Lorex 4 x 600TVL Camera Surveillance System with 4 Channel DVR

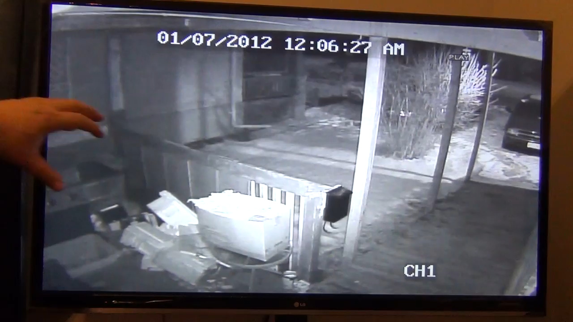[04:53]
Here's where the main light is being picked up by white objects in the image. Here's the light from the other camera. You can see it. So now you can pass forward through this. And it will basically take me through all the images that were recorded. So that was at 12. Here's one at 5 in the morning. Here's one at 6 in the morning.
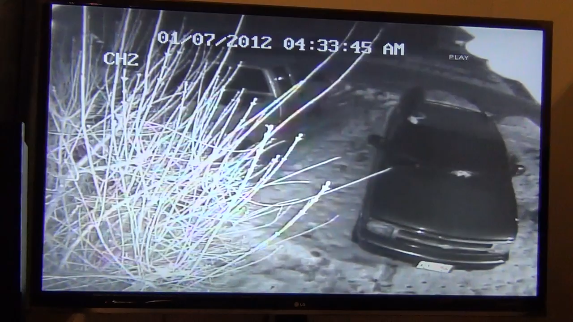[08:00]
Now as you can see here, like I say, I got to trim this bush or move the camera. So again, this will let me go through all the images. This is 435, that's 541, 543, 614, 617,